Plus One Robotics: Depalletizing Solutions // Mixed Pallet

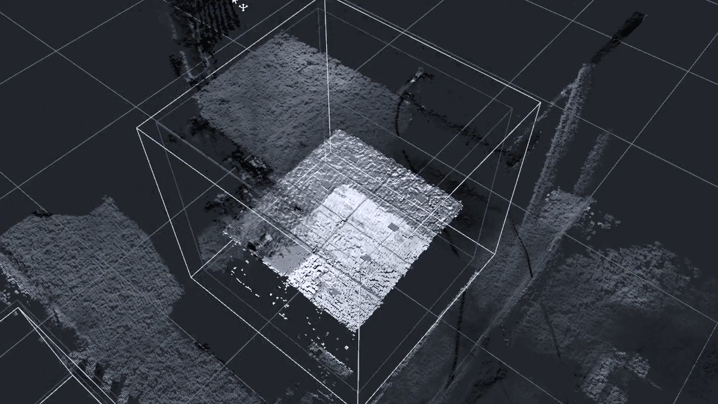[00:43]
and AI data to identify each pickable item on scene and assigns each one an associated confidence level.